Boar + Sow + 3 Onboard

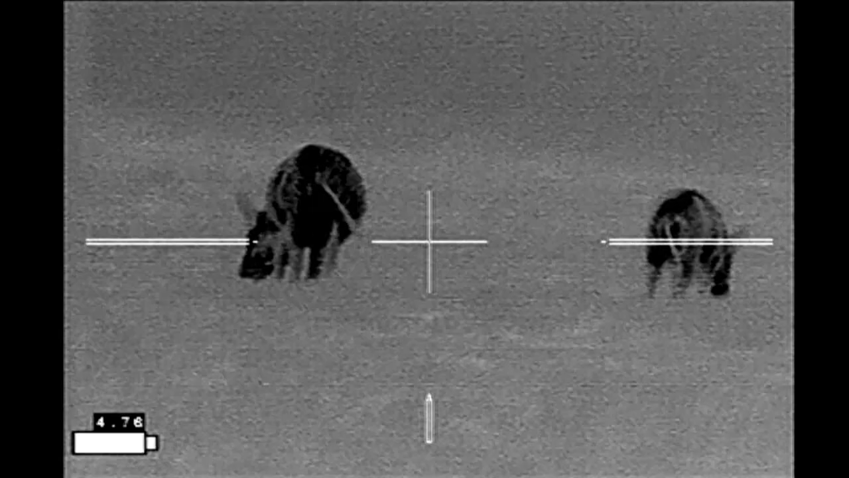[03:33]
And I'm going to shoot through the open gate when the sow does definitely see me, but I'm not moving.
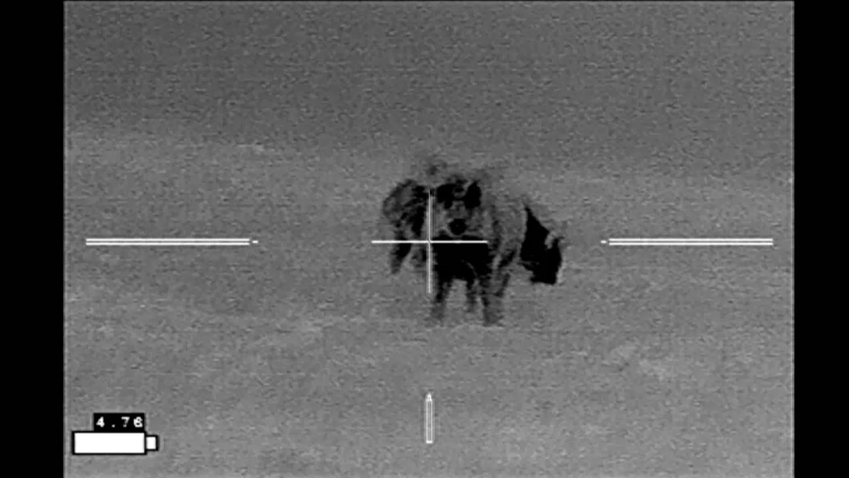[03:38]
She doesn't alert to me as being a threat.
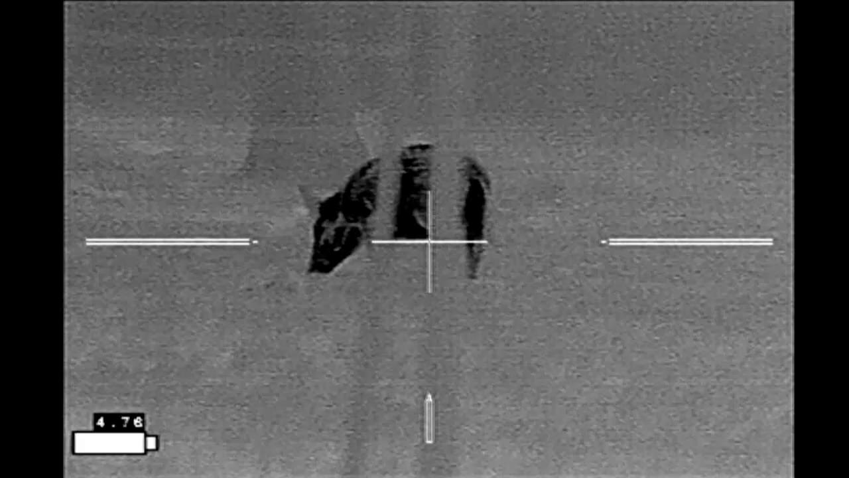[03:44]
The other sow is behind the fence again.
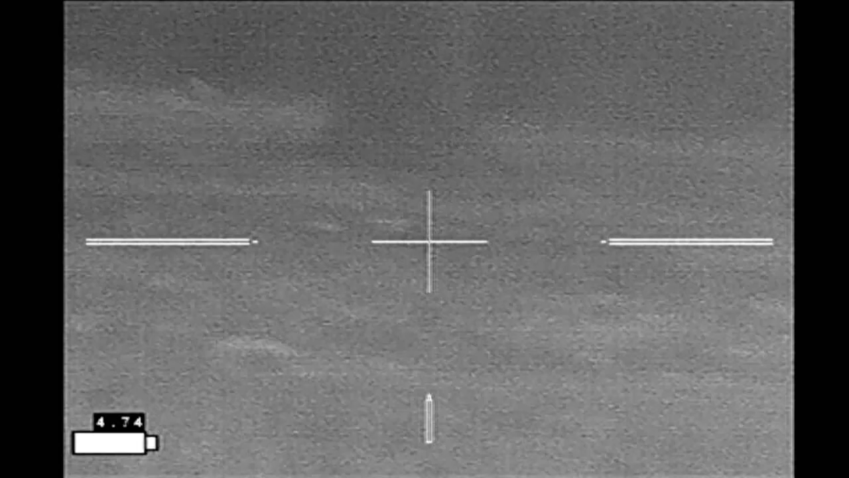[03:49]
And I'm debating moving further out into the open or standing still,
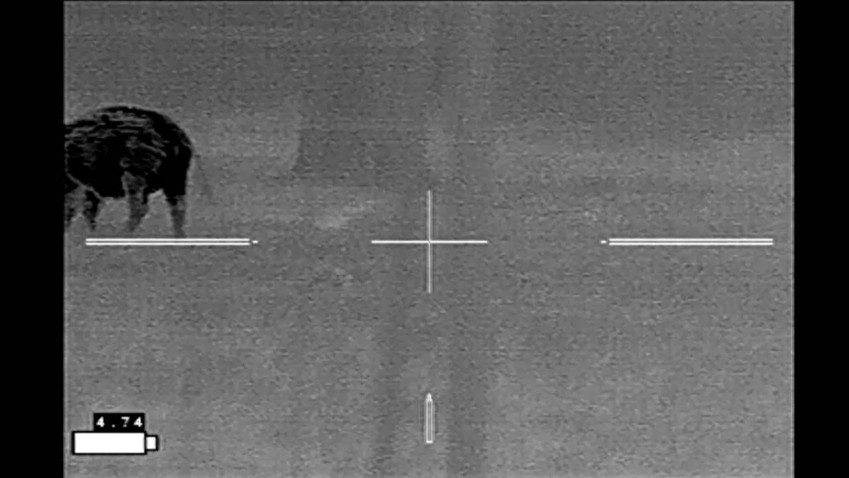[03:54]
and I decide that I'm going to go ahead and take the one good shot I have right here
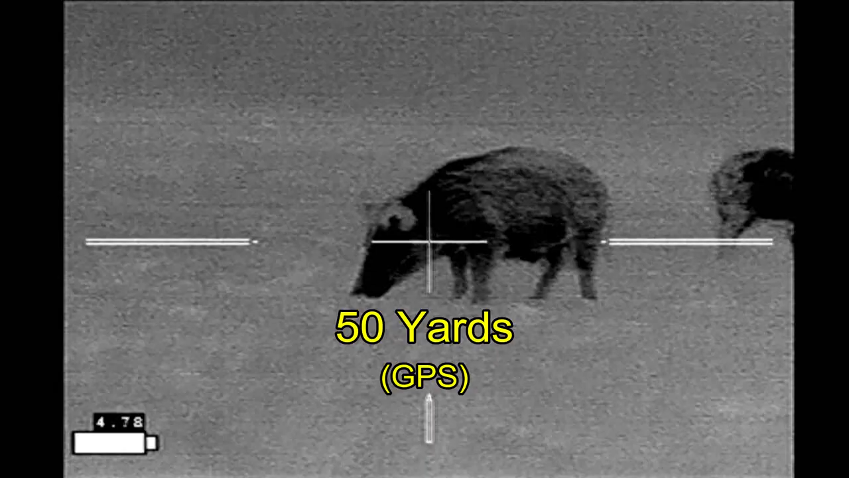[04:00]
and see if I can pick up the other hogs.
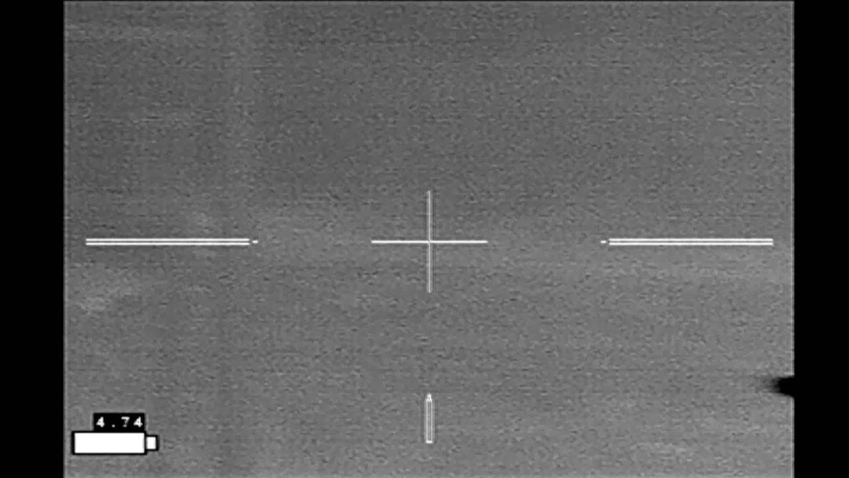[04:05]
And that doesn't happen from this position.
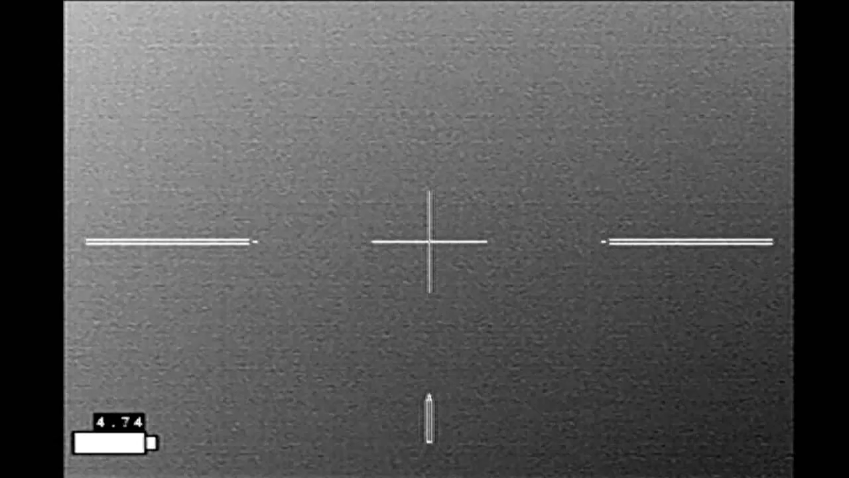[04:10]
So I pick up the sticks and try to move further out into the open to get a better shot through the gate.
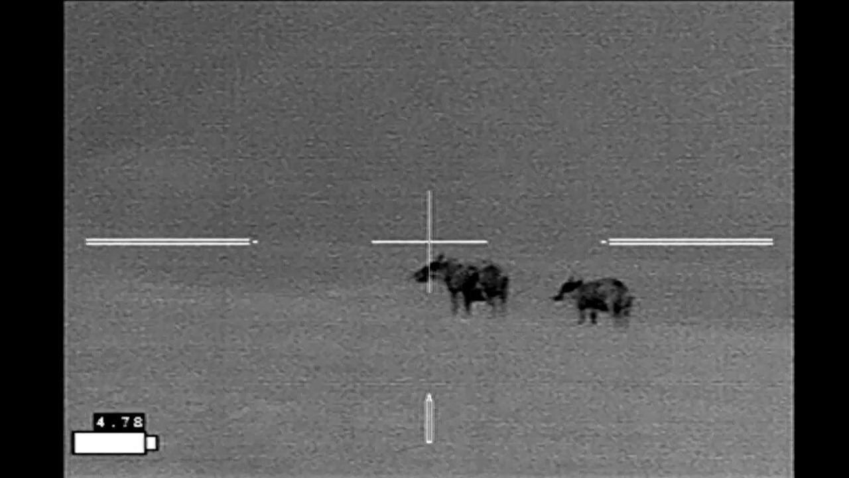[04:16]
And I see I haven't moved quite far enough, and the hogs are disappearing off onto the neighbor's property down in the low area.